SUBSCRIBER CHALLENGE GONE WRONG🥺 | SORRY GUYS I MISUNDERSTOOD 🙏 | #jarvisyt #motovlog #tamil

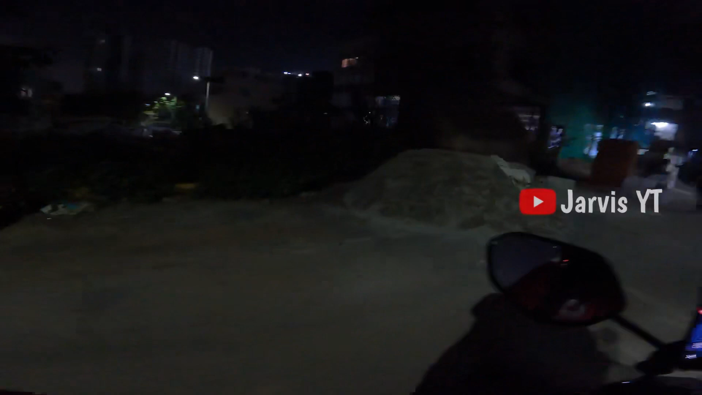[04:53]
இடது பக்கம் பார்த்தால் எங்கு பார்த்தாலும் அடுக்குமாடி குடியிருப்புகளாக இருக்கின்றன.
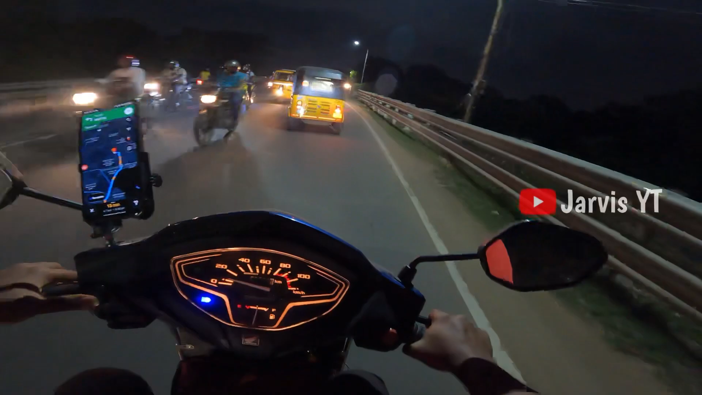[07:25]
எவ்வளோ பெரிய புலியாக இருந்தாலும் பேசுவதில் சிறிது எளிதாக உள்ளேன். இந்த ஆட்டோவை பின்பற்றி நாம் சென்று விடுவோம்.